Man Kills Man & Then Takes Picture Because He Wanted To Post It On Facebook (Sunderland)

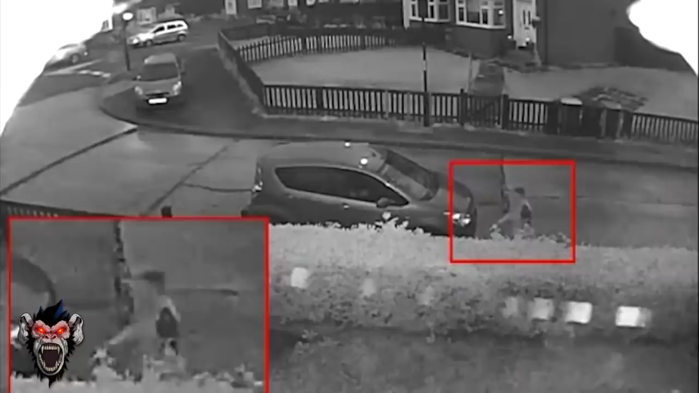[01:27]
55 minutes later Wayne is then picked up once again on CCTV returning
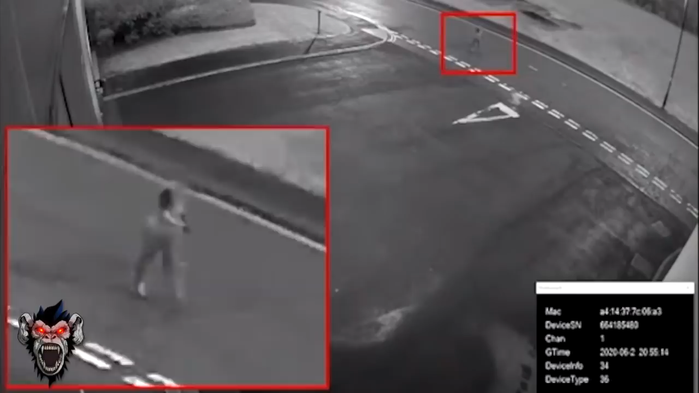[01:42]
time he went on to murder Andrew which we'll get into the full details as we go through the court transcripts the following morning though Wayne would make his way to a phone box and contact emergency services and this is what he would go on to tell them